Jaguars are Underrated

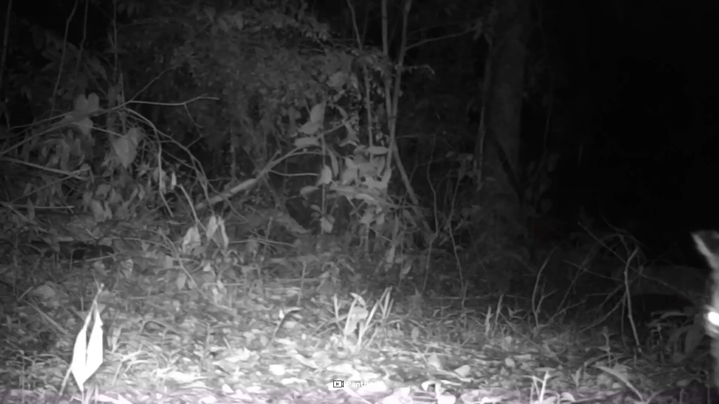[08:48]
Scientists are also learning more about these elusive cats by using camera traps and tracking their movements,